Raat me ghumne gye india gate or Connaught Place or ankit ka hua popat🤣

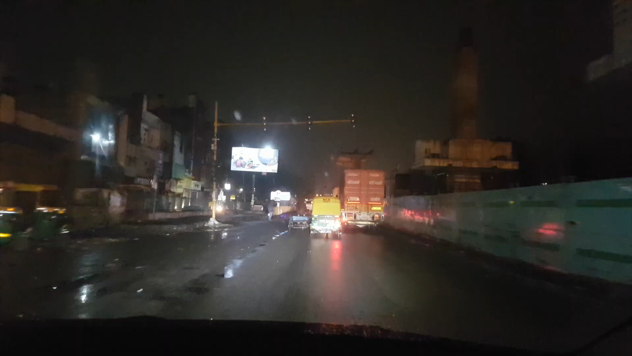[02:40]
इसका बंपर यह भी ठीक करुएंके बाद अब्धू तो अभी फ्यूल बरवा के निकल चुके हैं हम अब जा रहे हैं सीपी अब यह ने बदा पर पका नि बदा सीपी जा रहे हैं
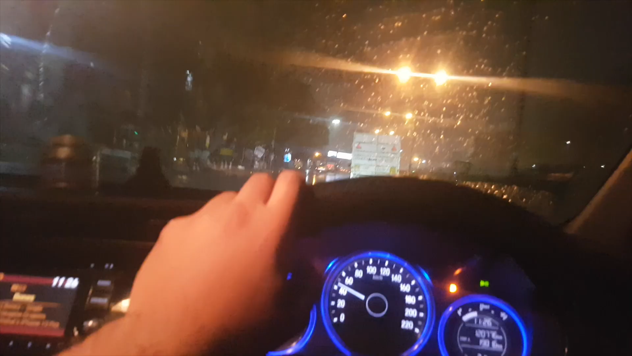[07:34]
यह बेल्ट कभी हटानी चाहिए बैल्ट लगा के चलो वेज़े को बार बारी सोची कि और तेज अब मज़ा रहा है ना फुल
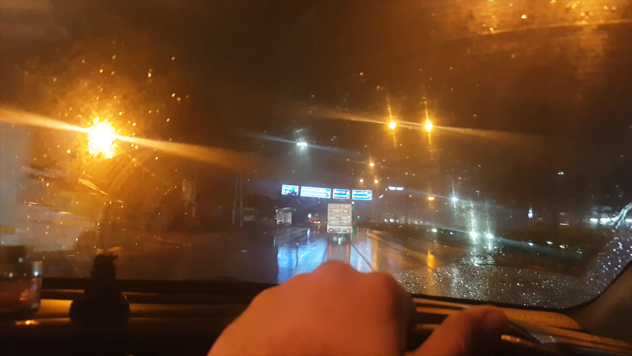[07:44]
इस अब पीछ पढ़ रही होगी हाँ बंद होगी है यहां पढ़नी सुरोगी यहां तो बंद होगी तो यहां होगी रेड लाइट तो हैं रुतने पड़ागा
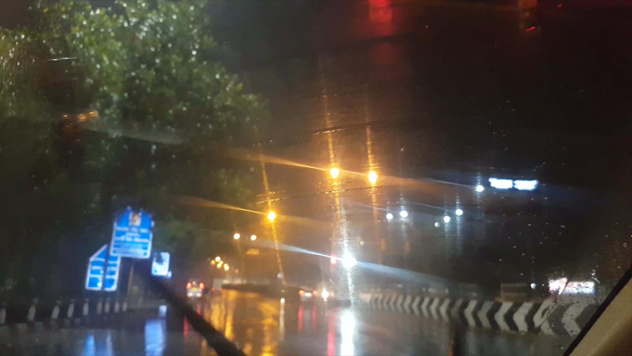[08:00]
अजर गृन रुतने बचाहिगा अज़ाए लाइट जाएगगा चलेंगे अब डार्क सीड़ेंगे बिल्हुख अब बडेल के लगे प्लेट रहा हुज होगी है तो यह मैं बट रहा है तो यहां रच चलों दीटेटीन करने अब भी ऐट भी पार
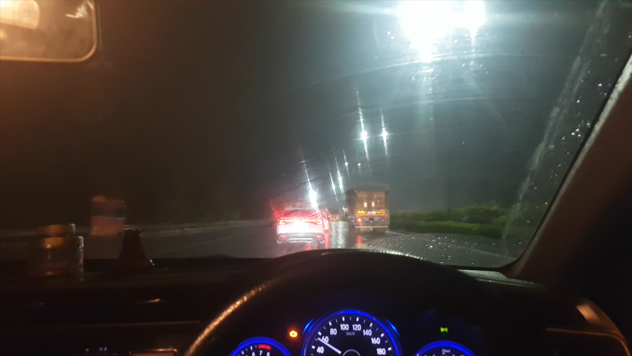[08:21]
अब देखो अब दिखे ही किटी टेजबारिस हो रही है कि देखो वाइपर रोंग तो पूर असी सबर जाता है
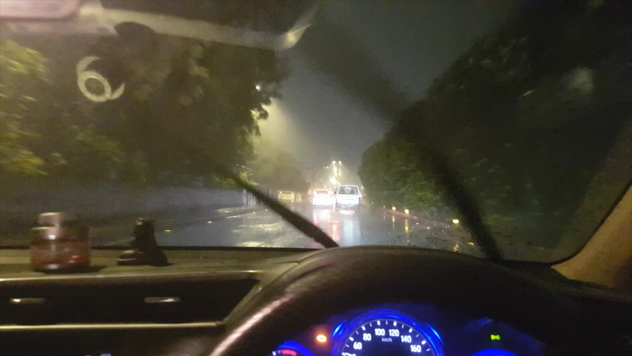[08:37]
यह देखो जी हम पहुंचने वाले हैं सीपी उस साइड में देखो किते सही लग रहे हैं पेड़ पोते से
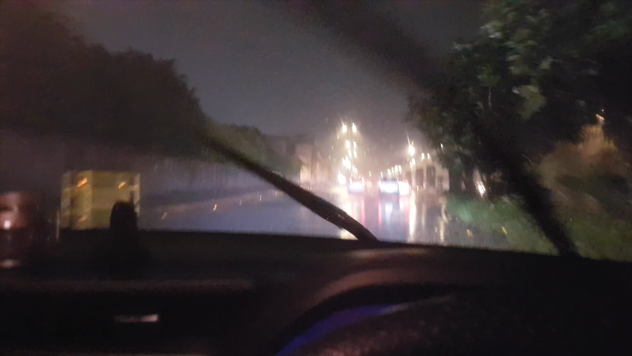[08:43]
हो ना हर जागा तरोड प्लग अलग हैं अर हमारे रहा की रोड तर ऐसी है दूली-धूल ऊड़ती रहे हैं आप अब हाँ जैब आप ऐसी रोड यह देख तो अलगी में जाता है कि अंदों आमारे ओन धूली तनु इतनी उड़ती कुछ पूचा मत
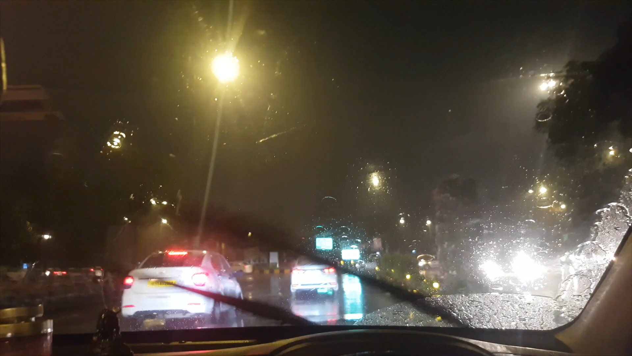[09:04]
तो लो जी अभी हम सीप भी ब्याचिके हैं यह देखो एप पुरा सरकल लागे हैं इसमें घूमते रहोगा रहा है
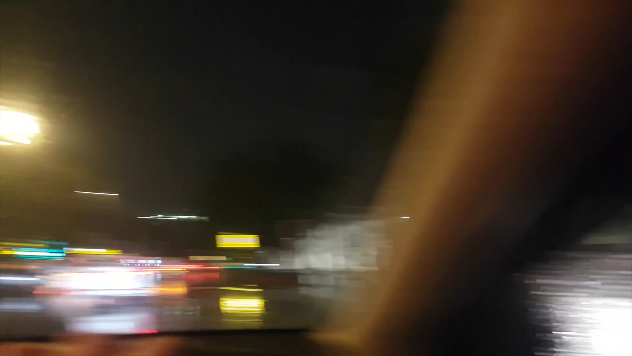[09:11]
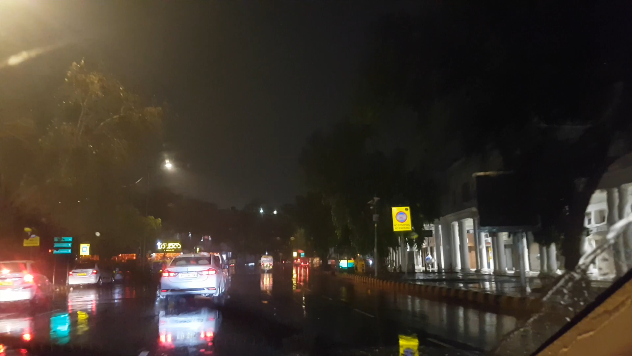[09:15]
और रहा है हर जागे मिल जाते हैं यह को खुल गया लोकल